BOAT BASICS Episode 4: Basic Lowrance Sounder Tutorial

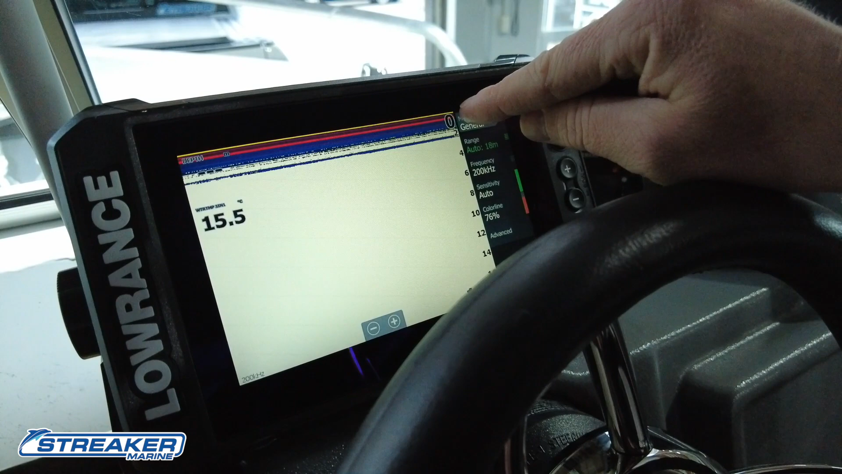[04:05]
this point right here the top right hand corner of the screen that's the back of the boat that's where the fish finder is getting its
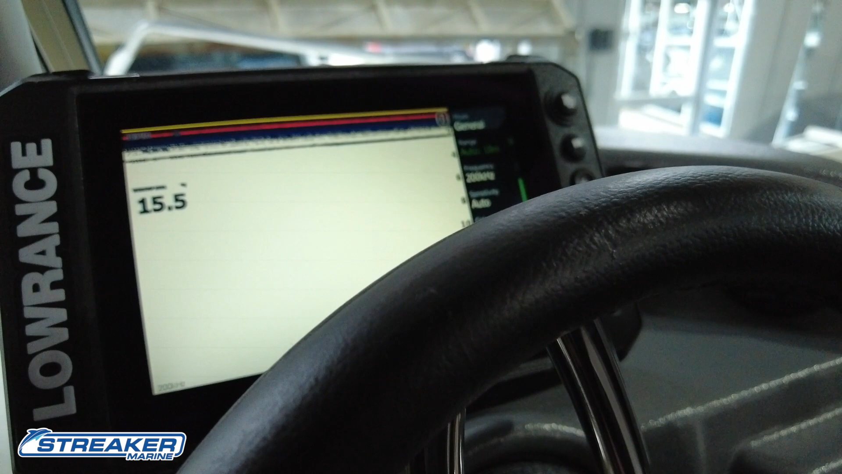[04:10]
information from so if we were stopped and dropped the sinker we can watch it sink down
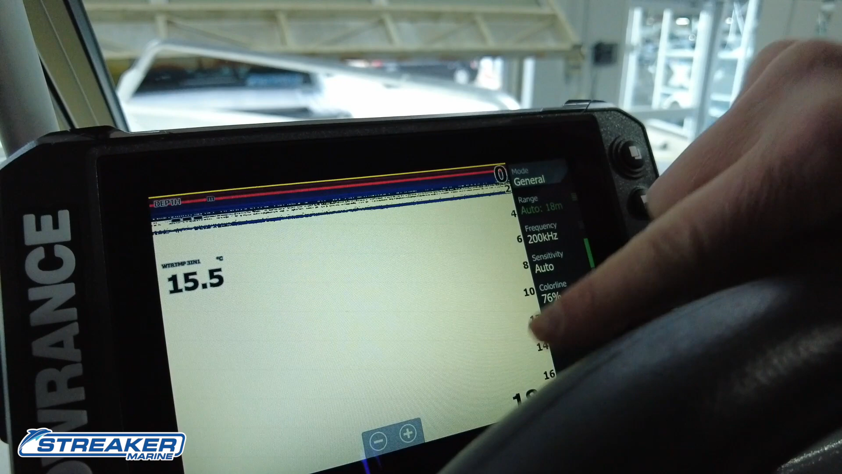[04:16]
On screen: water 15.5°C
this down this will be our history so what i might do is
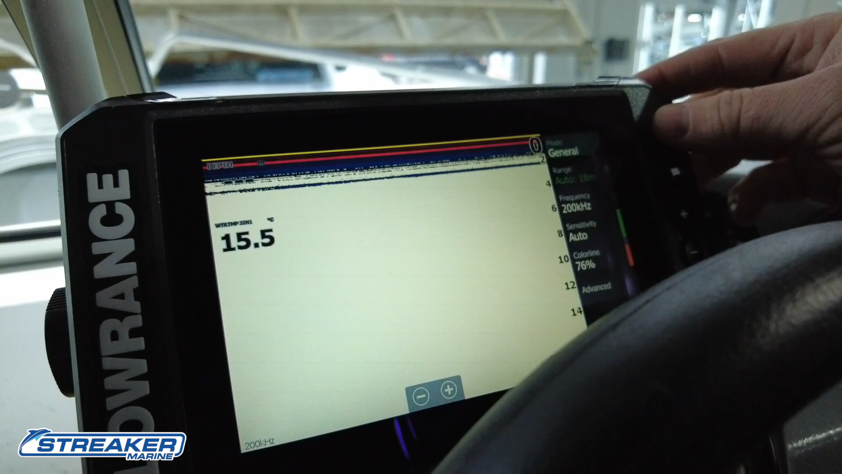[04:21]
On screen: water 15.5°C
i might actually quickly put this on a simulator so we can get a bit of an idea on what we'll be looking at
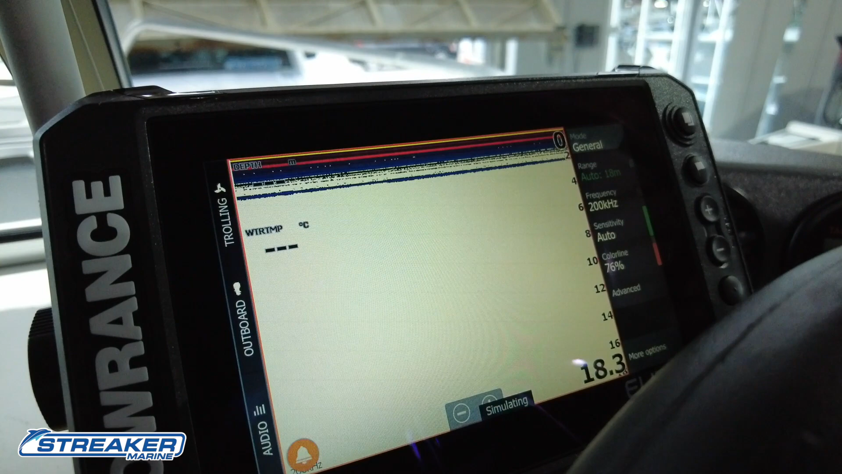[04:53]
if we wanted to split the screen with something we could hold this
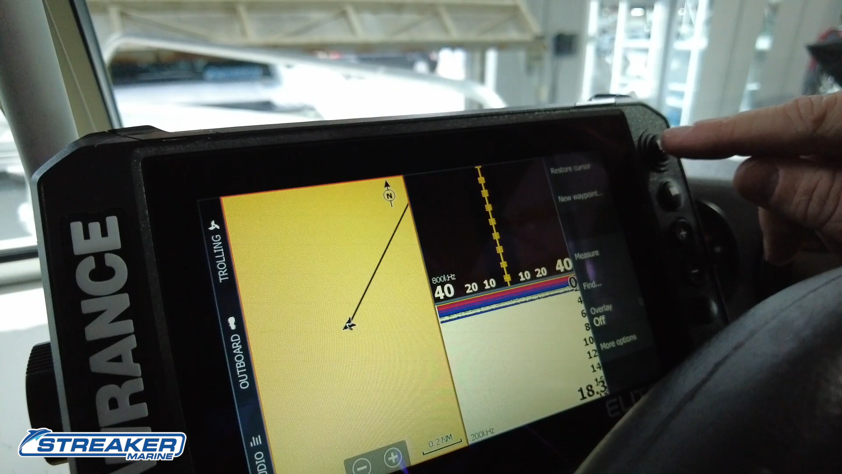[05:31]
that screen just here it's always going to be there and i can edit these as i go along
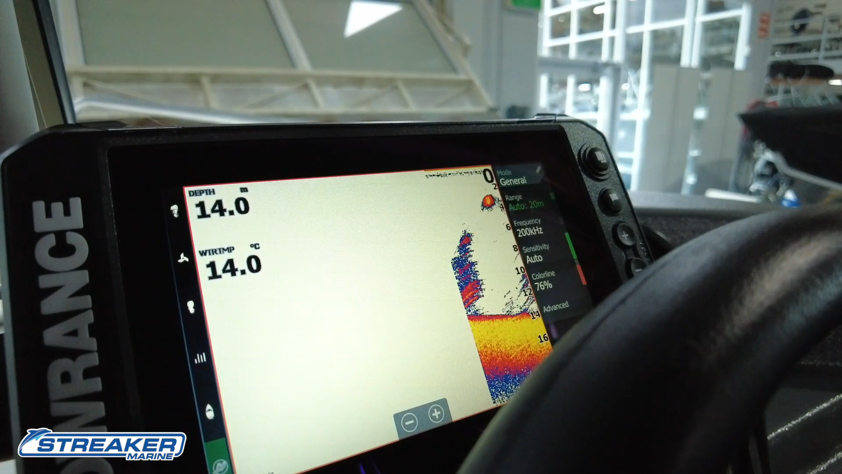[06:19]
On screen: depth 14.0 m, water 14.0°C
sonar this is the back of the boat this is the depth of the water
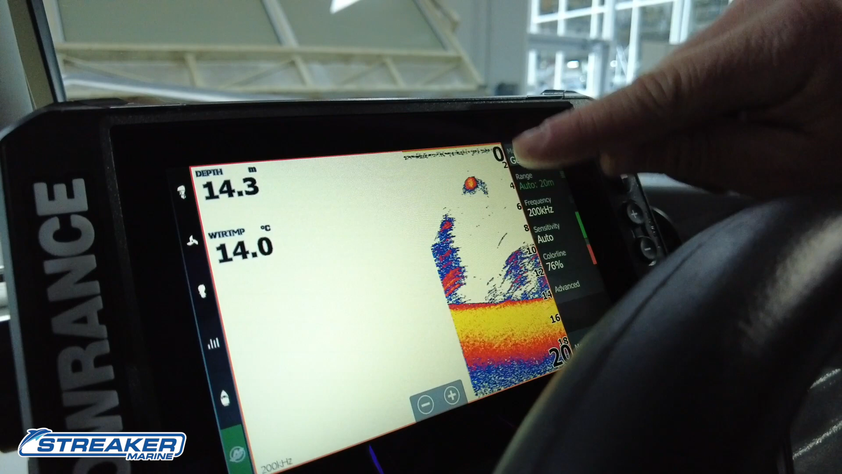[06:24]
On screen: depth 14.3 m, water 14.0°C
and this bottom bit here is the bottom so this is showing us that we're in 14 meters
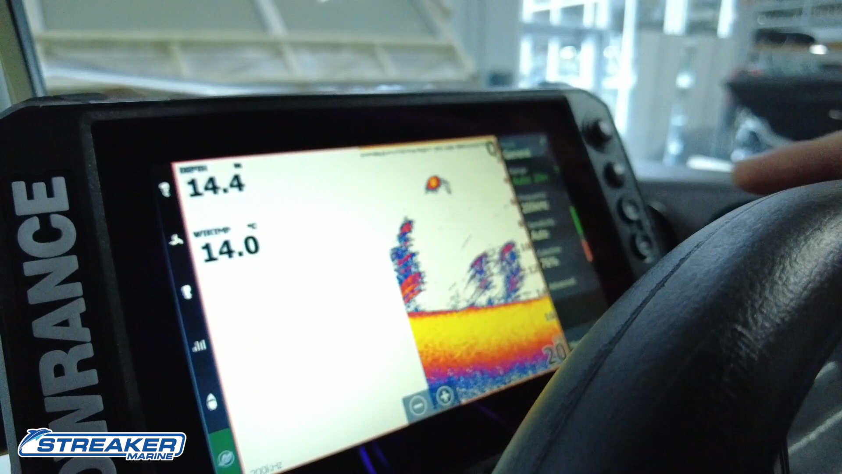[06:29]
On screen: water 14.0°C
of water we've got our depth graphs on the side here which is just on 14 meters that's the back of the boat we're heading in this direction to the right of the screen and this is our history so
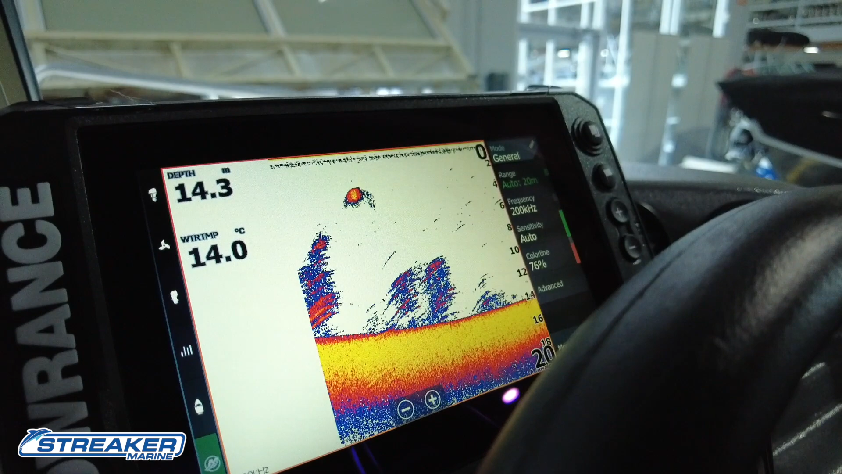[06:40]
On screen: depth 14.3 m, water 14.0°C
you'll learn more about your particular fish finder as time goes along and you'll understand
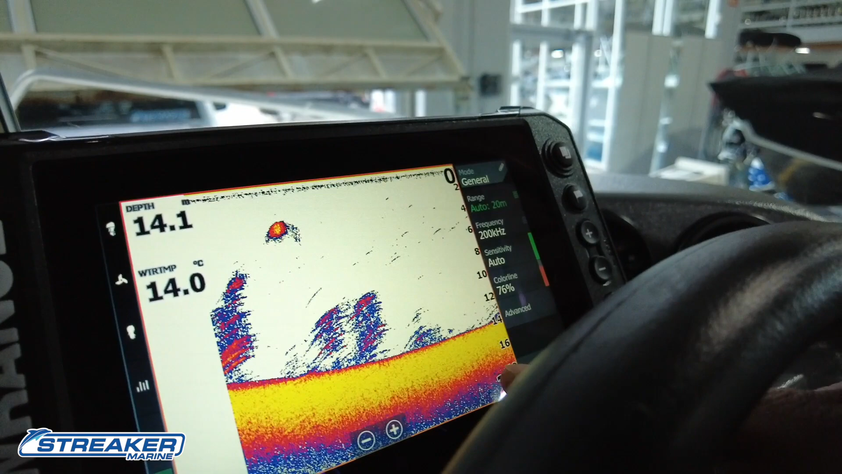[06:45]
On screen: water 14.0°C
the yellow on the bottom there will vary in depth to show you the surface of the bottom
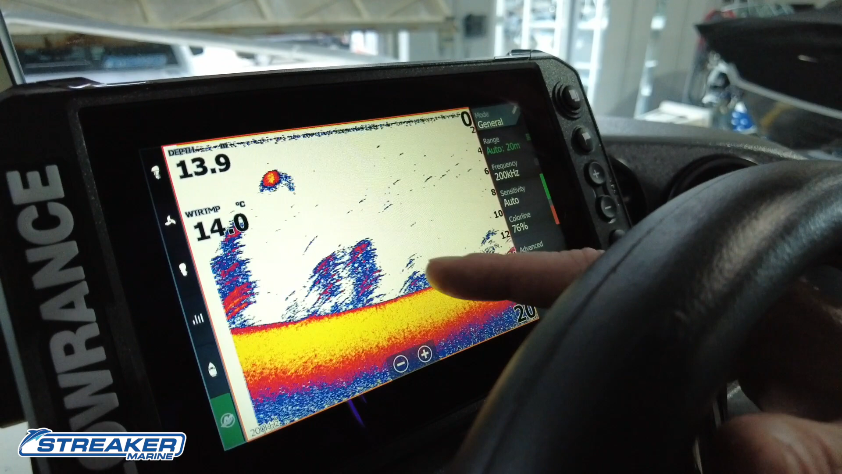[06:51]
On screen: water 14.0°C
arches will come up as fish and you'll understand what your fish finder does and a great way to learn about your fish finder there's a lot of this information is on now on youtube so if you buy a garmin 84